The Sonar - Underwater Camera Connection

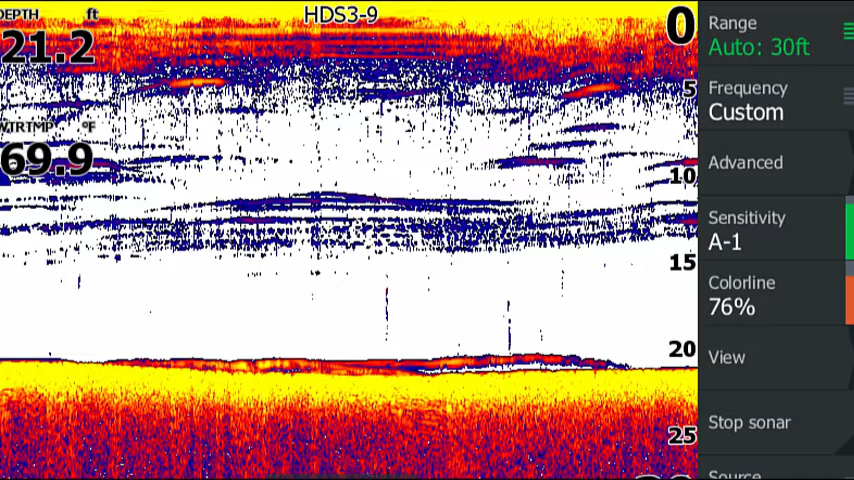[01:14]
On screen: depth 21.2 ft, water 69.9°F
These fish look just like walleyes on my Lawrence, but they were suckers.